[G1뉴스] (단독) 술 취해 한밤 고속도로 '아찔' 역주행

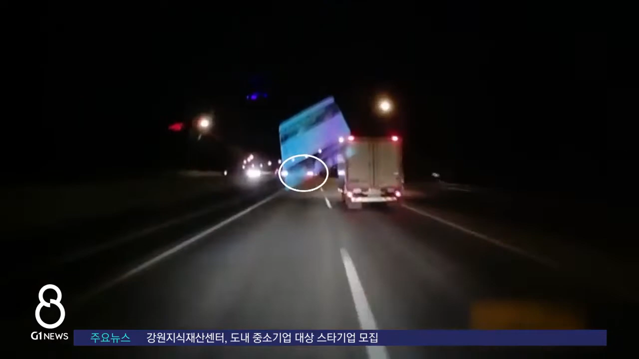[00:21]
고속도로 1차선을 빠르게 달리고 있는데, 왠 차 한 대가 같은 차선에서 거꾸로 달려듭니다. 급히 경적 울리고 옆 차선으로 피해 사고는 면했지만, 하마터면 큰일 날 뻔했습니다.